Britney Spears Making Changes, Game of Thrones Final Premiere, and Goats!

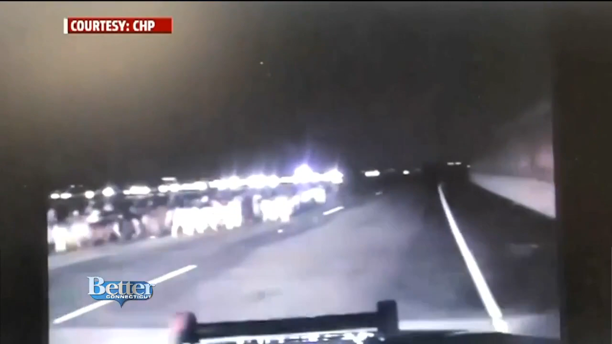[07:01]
Oh, my God, it's goats. They're supposed to be goats. Look at them. Oh, there they are. Look at all these goats. It's hard to see in the nighttime. These are night goats. Oh. Do they scream like our goats? Exactly. This is in California.